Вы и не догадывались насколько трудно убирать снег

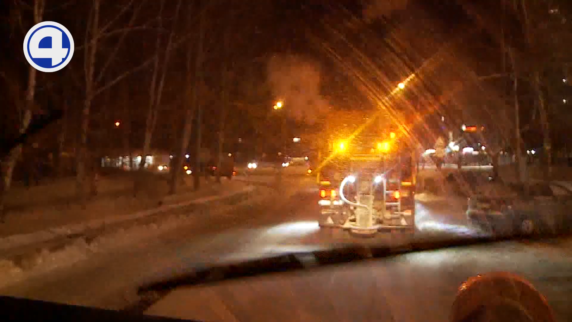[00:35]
Ночью никто не видит, люди все спят, не сильно замечают нашу работу. Чистим дороги, для людей стараемся.